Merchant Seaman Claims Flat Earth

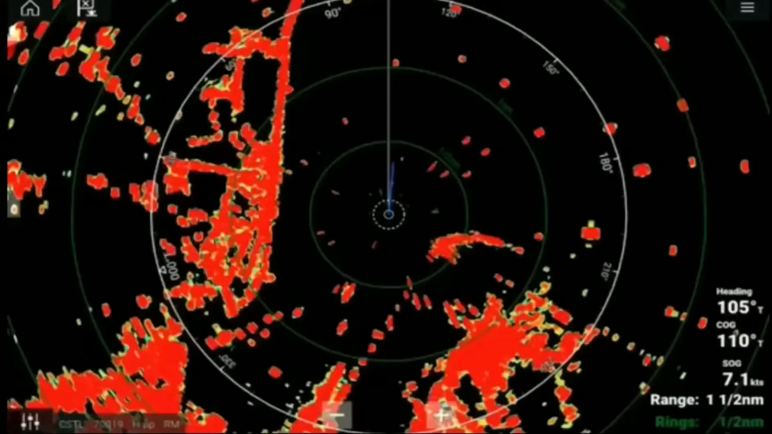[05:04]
radar we get it at 30 miles out when the chief mate came up we had told
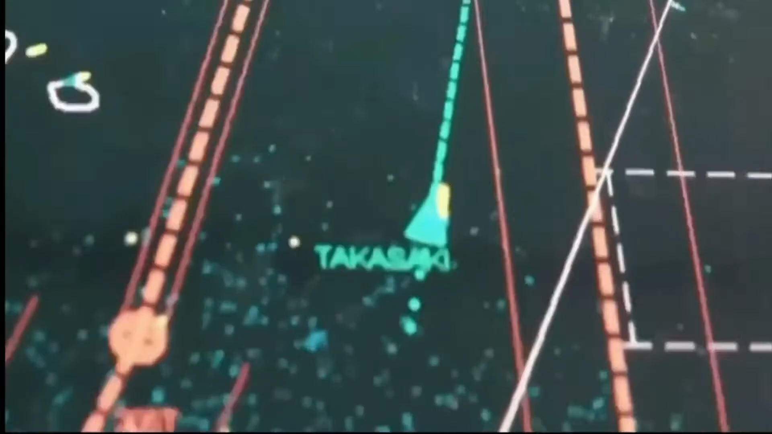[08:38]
we'll say 30 miles 40 miles out it sends out the radar beam
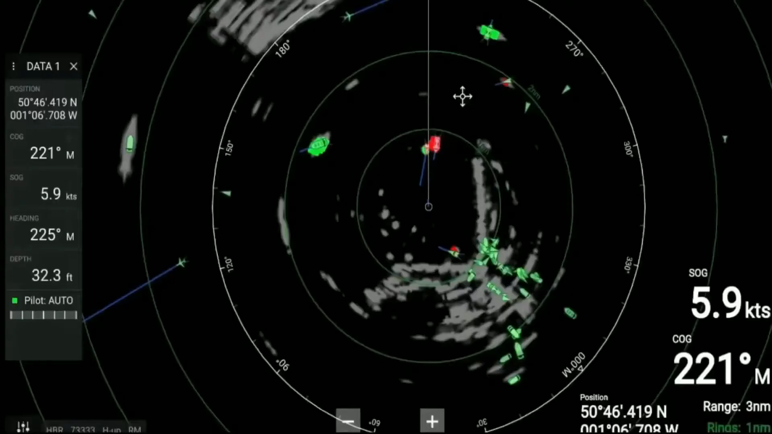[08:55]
straight and when it picks up something it
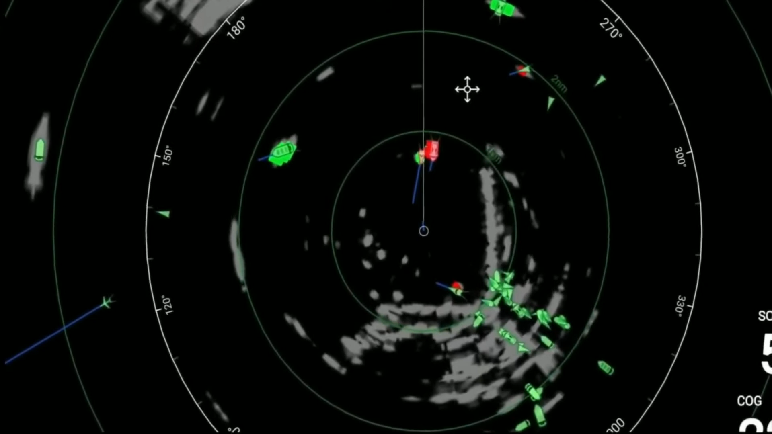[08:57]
hits it back it's not going around any curve that's that's plain symbol that
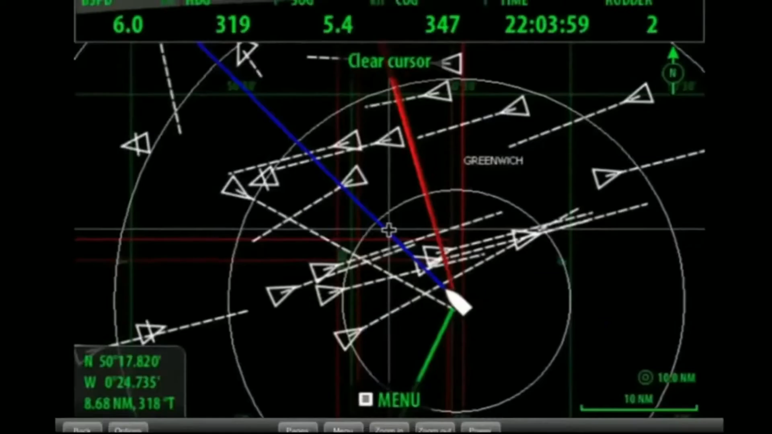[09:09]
lines they don't they don't show you curved lines radar waves don't curve use youtube as a source
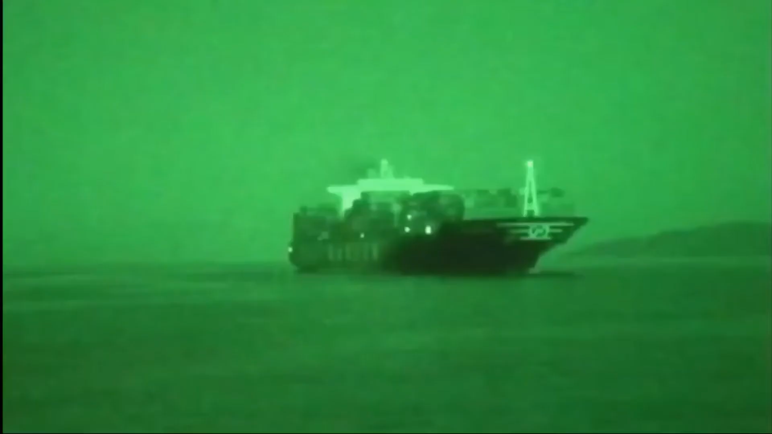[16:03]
night vision goggles 50 miles and these guys were on the bow